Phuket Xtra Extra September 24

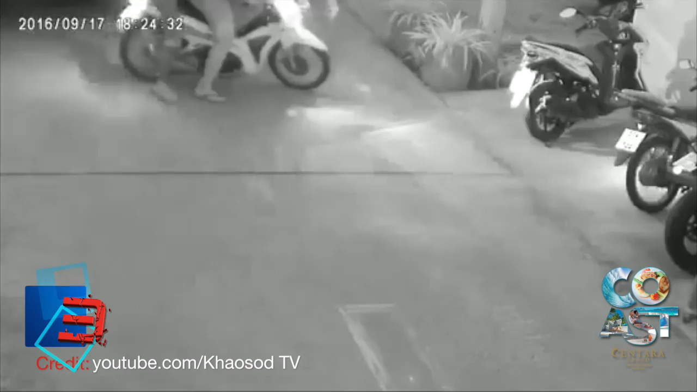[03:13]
The incident was captured on CCTV cameras at a local Pattaya market and happened when the foreigner's pickup truck allegedly crashed into the motorbike of one of the Thai men, which was parked.